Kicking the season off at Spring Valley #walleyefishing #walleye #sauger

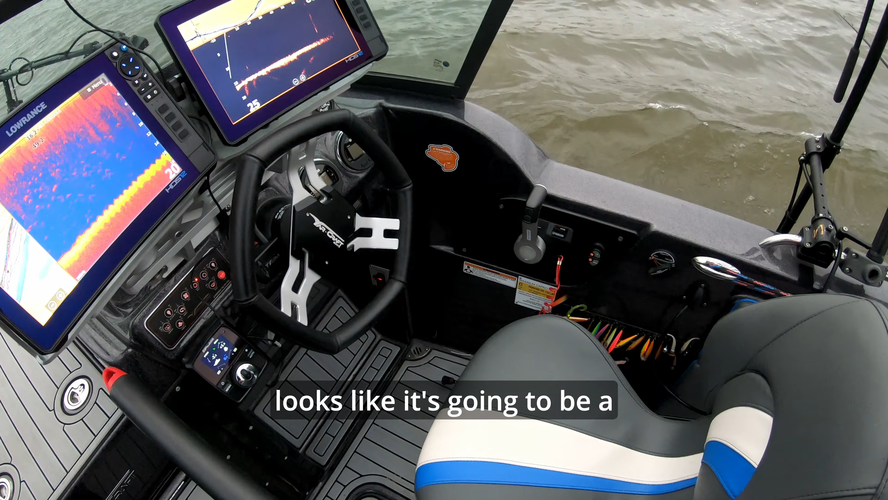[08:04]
Looks like it's going to be a little congested up there, which is what we expected, and I've already been seeing some fish crawling around on the bottom.